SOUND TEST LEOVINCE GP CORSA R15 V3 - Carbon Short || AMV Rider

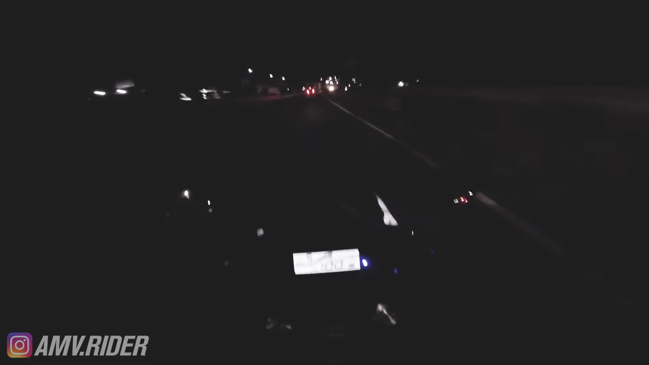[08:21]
Jadi seperti itu ya. Sayangnya terowongannya mati tadi, underpassnya lampunya mati, agak gelap. Tapi kalau untuk suaranya bisa kalian nilai di situ bagaimana. Kita akan lewat situ satu kali lagi dan saya akan coba rev boom, lakukan rev boom di dalam underpass itu. Jadi pokoknya ini malam itu kita tes semua,